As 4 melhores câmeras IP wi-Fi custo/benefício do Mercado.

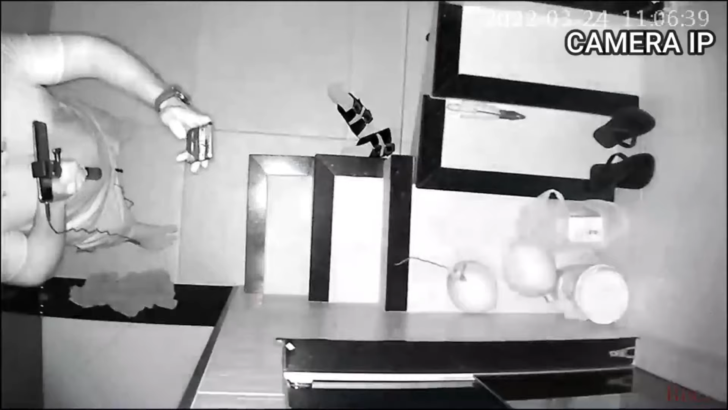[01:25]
Ela também tem infravermelho pra visão noturna.
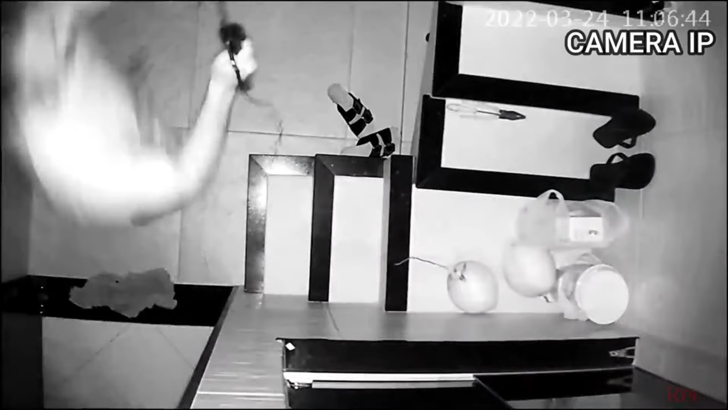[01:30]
A visão noturna dela também é muito boa, pode estar completamente sem luz e mesmo assim ela consegue filmar.
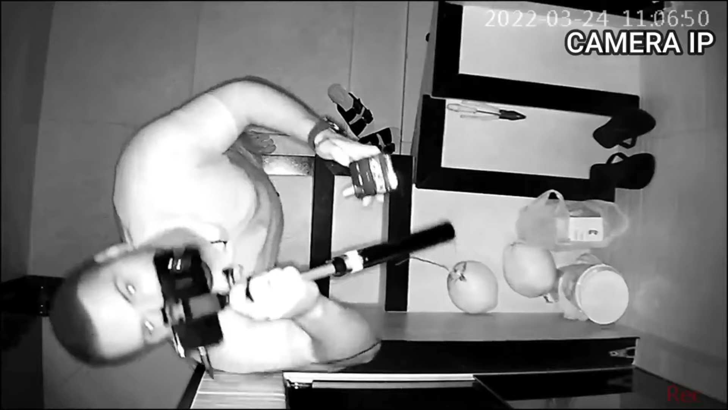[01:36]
Então é um excelente custo-benefício aí pra quem quer gastar pouco e ter um serviço de monitoramento na sua casa.
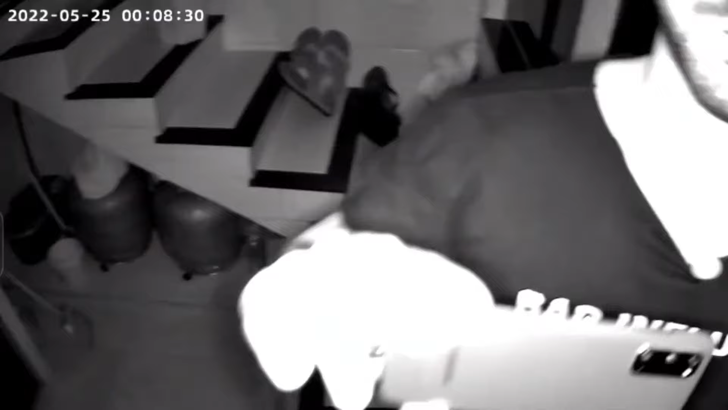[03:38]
também é uma qualidade de imagem excelente, não tenho o que reclamar aqui nessa câmera. Fácil instalação e também pode ficar no tempo.
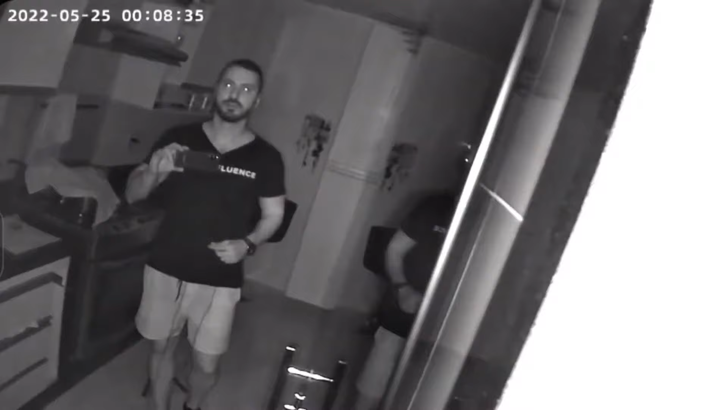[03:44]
Ela também tem proteção IP68, pode tomar chuva, pode tomar sol que não vai estragar. Indico bastante essa câmera aí pra quem quer gastar um pouquinho a mais, tá.